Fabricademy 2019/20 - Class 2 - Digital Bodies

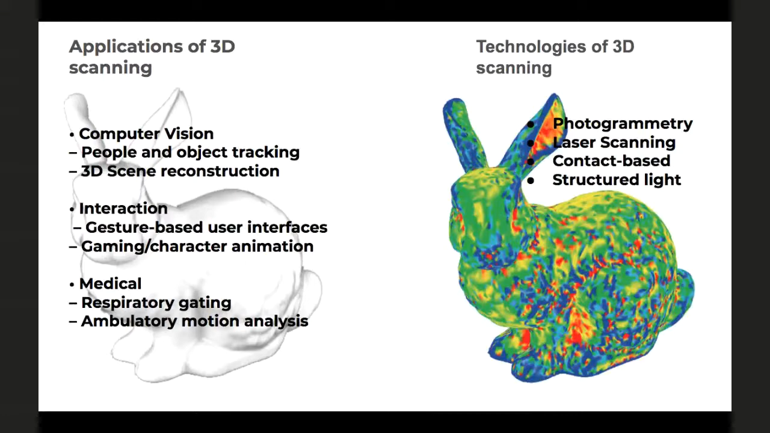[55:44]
One is photogrammetry. One is laser scanning. Contact-based scanning. And structured light scanning.
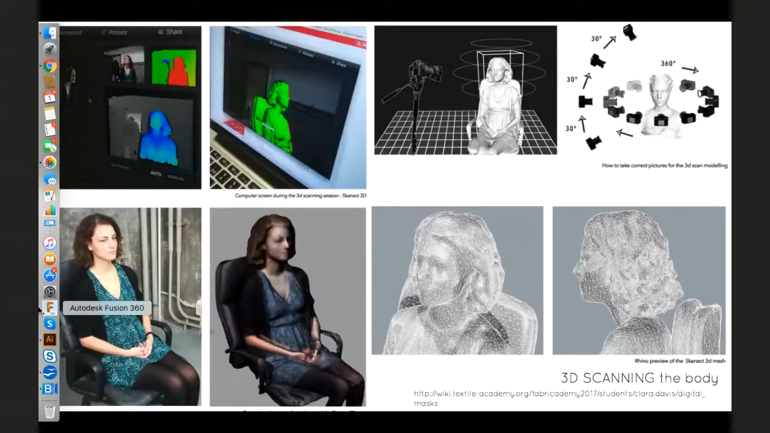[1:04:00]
And then after what happens is that we create a mesh that is doing a mesh triangulation. You have many various programs that you can find online.